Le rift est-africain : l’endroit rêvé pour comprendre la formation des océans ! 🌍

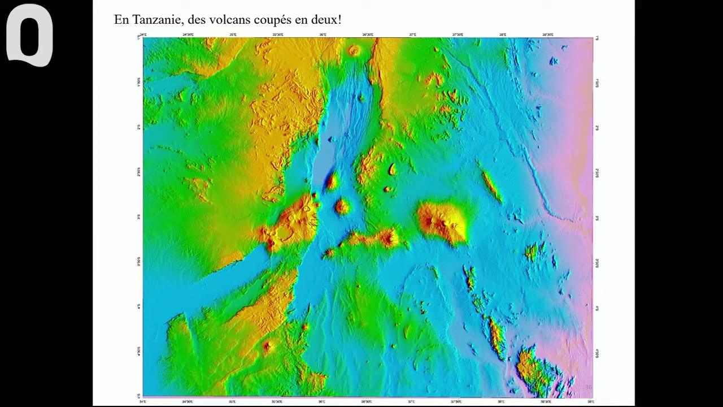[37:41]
et le grand volcan circulaire que l'on voit un petit peu plus à gauche du centre, ici, c'est ce qu'on appelle le cratère du Ngorongoro qui est très célèbre pour ces réserves d'animaux que l'on peut visiter. Pour le moment, ce n'est pas celui-là qui m'intéresse. Je vais vous emmener faire un petit tour dans la région du lac Natron. Là aussi, il y a des volcans. On reviendra d'ailleurs tout à l'heure dans cette région et on va aller voir un volcan particulier. Qu'est-ce qu'il a de particulier, ce volcan ? Il est ici, je l'ai entouré en rouge. Il a tout simplement été découpé en deux par une faille. Vous voyez, il y a d'autres volcans un petit peu plus au sud. Ces volcans, ils sont symétriques. Ça forme une petite montagne symétrique.
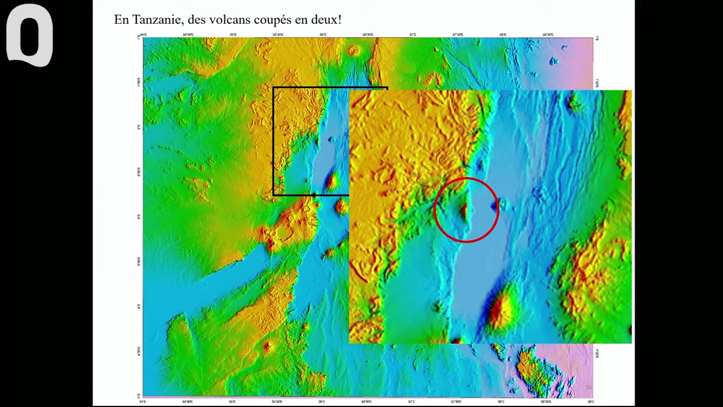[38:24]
Celui que j'ai entouré en rouge, il avait une forme symétrique. Il a été découpé par une faille et il y a la moitié du volcan qui s'est affaissé et qui a disparu, qui est maintenant recouvert par les sédiments du lac Natron. On peut aller voir ça sur le terrain. Nous voici au bord de la faille du rift.
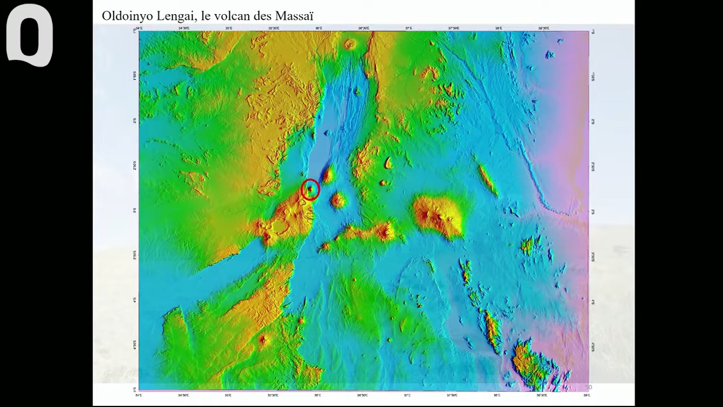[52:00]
qui s'appelle l'Oldoigno Lengai qui est le volcan des Maasai on est en plein pays Maasai on est au bord du lac Natron et ce volcan Oldoigno Lengai il est unique au monde le voici vu d'en bas c'est tout d'abord un très beau volcan avec une forme magnifique